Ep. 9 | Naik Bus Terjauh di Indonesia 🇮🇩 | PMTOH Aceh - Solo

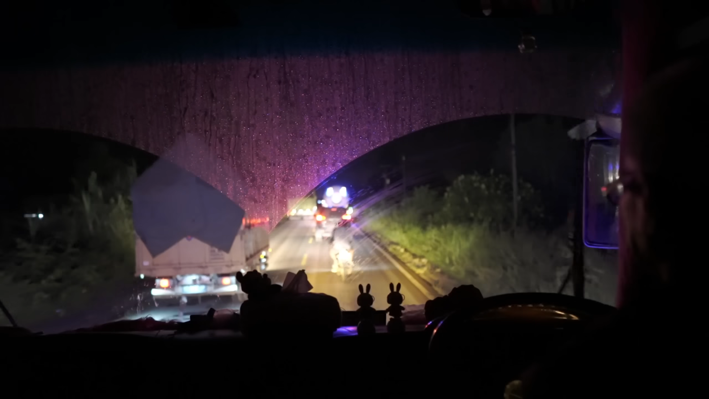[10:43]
Yoi, kita masuk. Aduh, tidak dapat sepertinya, ada motor di depan sana. Kanan habis.
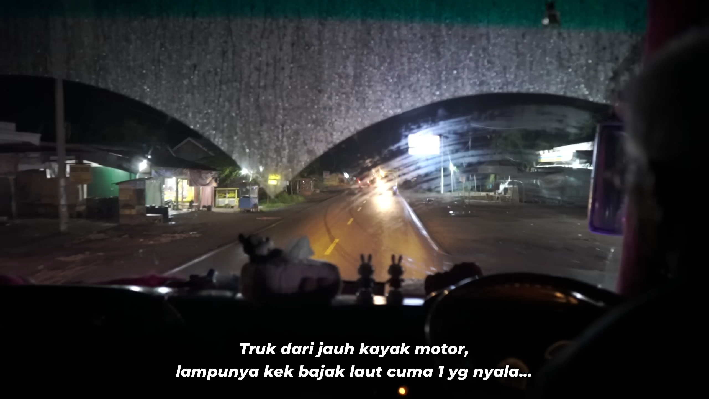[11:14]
Bis ini kayak motor ini dari jauh nih, menipu nih.
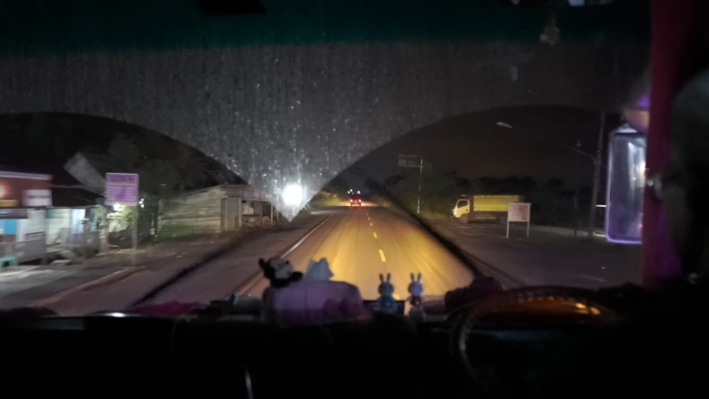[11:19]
Ada penunjuk jalan lagi, kita baca lurus. Waduh, ini kecil-kecil banget, gila. Siapa yang mau baca kecil-kecil? Nggak jelas.
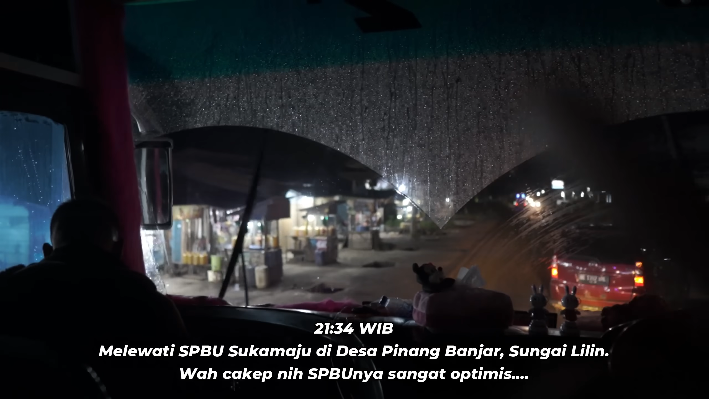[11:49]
Ada bensin eceran di depan SPBU, sangat lucu sekali ya.
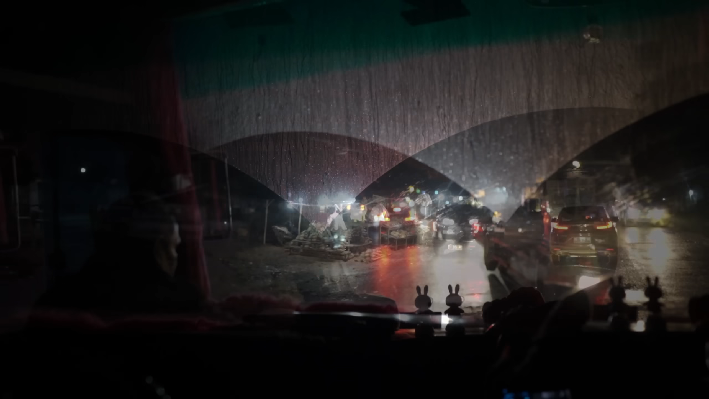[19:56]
Wah, ini ada jual nanas, jual jengkol. Oh, banyak nanas ini.